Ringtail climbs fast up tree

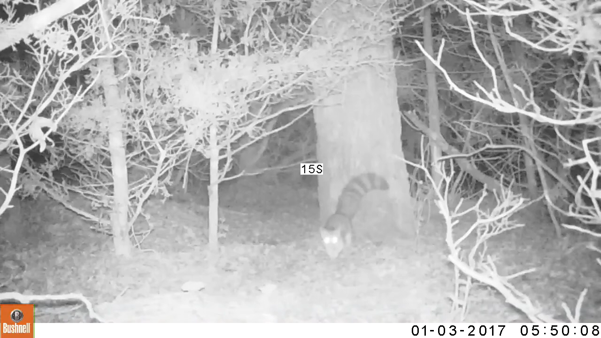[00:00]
Ringtails are well known to be very nocturnal and very agile. This video shows both. He comes walking toward the camera, gets startled, and runs across the ground, then up the vertical tree trunk there and doesn't miss a beat. He can climb as quickly vertical as he can horizontal. It's just amazing.
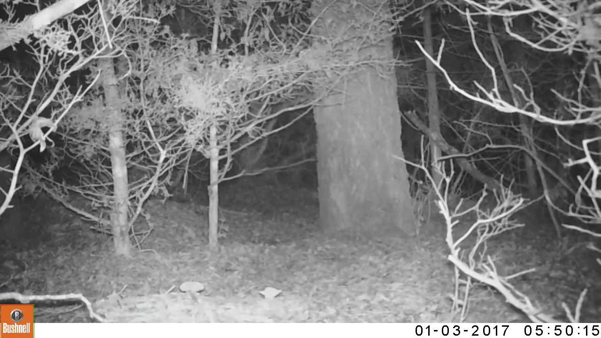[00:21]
And remember it's dark. He's doing this all at night without the aid of infrared illumination. He goes up that tree pretty easily.